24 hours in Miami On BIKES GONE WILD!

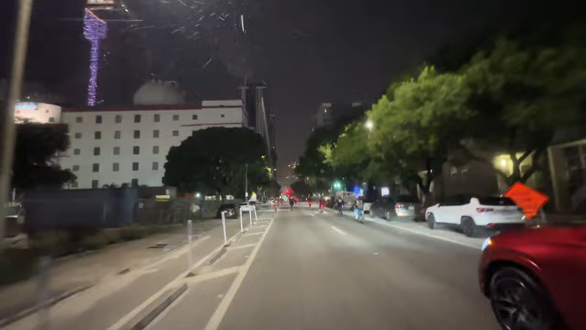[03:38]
We are now in the rain on my new e-bike, and these guys are taking off on me. I'm just trying to keep up.
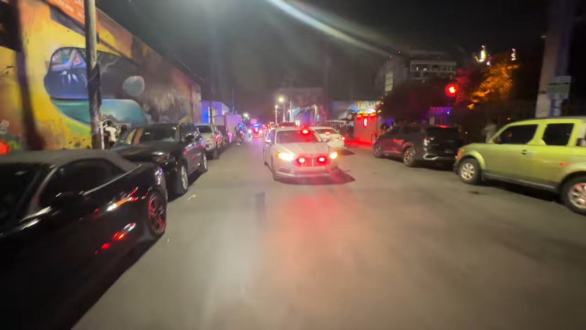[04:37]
Damn, boy, this block is active.